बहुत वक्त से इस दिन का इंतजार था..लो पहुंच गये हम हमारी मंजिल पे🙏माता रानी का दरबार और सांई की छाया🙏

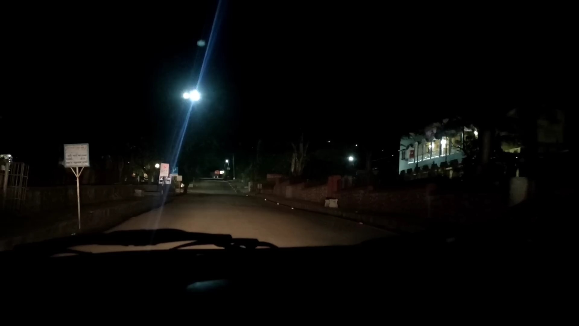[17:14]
हमने नीचे उतर के पी थी एक एक कप चाय, थोड़ा नाश्ता किया था, और ये सापुतारा हम राइट नाउ क्रॉस कर रहे हैं, क्योंकि जैसे मैंने आपको बताया सापुतारा से पहले वणी करके एक प्लेस आता है जहाँ पे सप्तशृंगी माता का मंदिर है। और अब हम जा रहे हैं घर पे, काफ़ी थक चुके हैं।